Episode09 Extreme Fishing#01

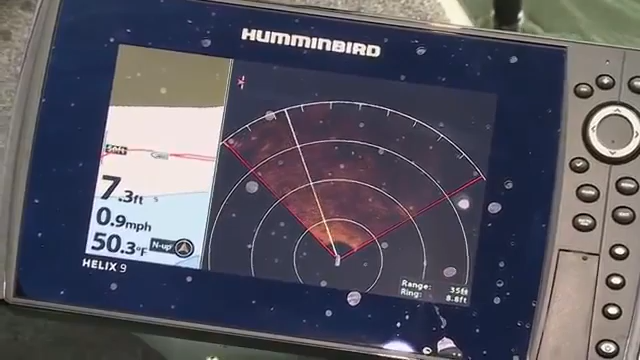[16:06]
On screen: depth 7.3 ft, water 50.3°F, speed 0.9 mph
When there's really nothing around, you can see those little depressions, if you know what I'm talking about, those little rhizome holes.
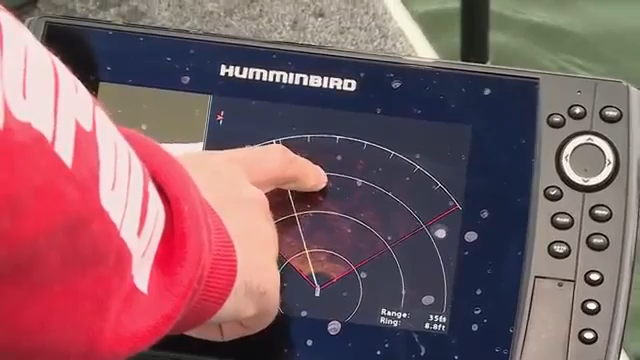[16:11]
If you do much largemouth fishing and you get on these shallow flats, see these dark spots? These are little divots up on those flats.
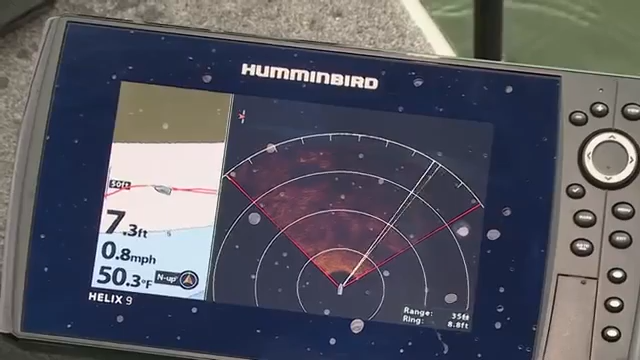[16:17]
On screen: depth 7.3 ft, water 50.3°F, speed 0.8 mph
And in the spring, man, just little like 6-inch, 1-foot holes in the flat can hold a ton of fish.
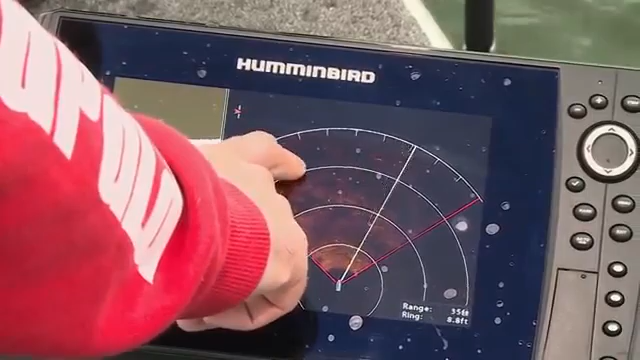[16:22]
That's cool. I can see this stuff out ahead of me.
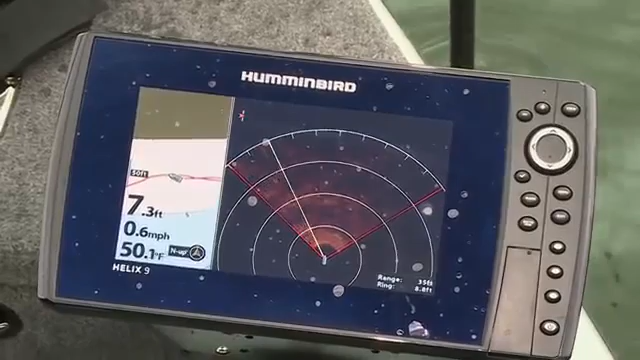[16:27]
On screen: depth 7.3 ft, water 50.1°F, speed 0.6 mph
That just helps me pinpoint where I want to be casting. See, and I've even found schools of crappies so far this spring, just running around in the flats.